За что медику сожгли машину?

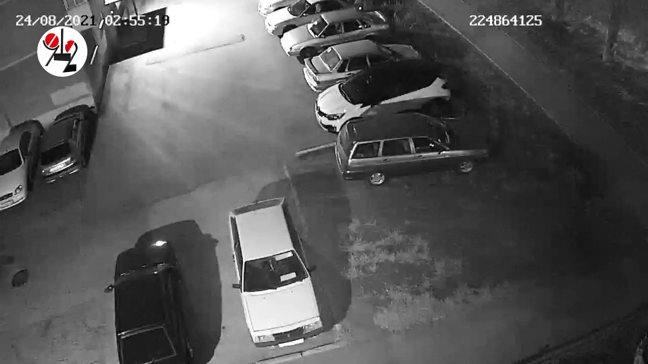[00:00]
Прошедшей ночью в Каменске-Уральском отработался Герострат, стараниями которого в огне погибла одна легковушка, а еще две по соседству получили обширные ожоги. На часах наблюдательной камеры во дворе 52-го дома по Каменской улице Каменской было без пяти три утра, когда ее ослепила ярчайшая вспышка, а людей разбудил и оглушил не менее громкий хлопок.
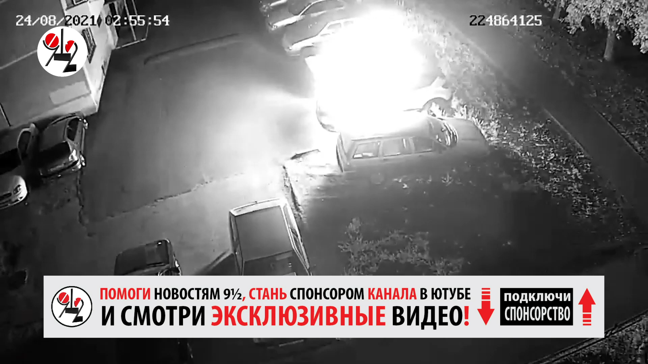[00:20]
И это тот самый случай, когда под словом «хлопок» совсем не маскируется неудобное слово «взрыв».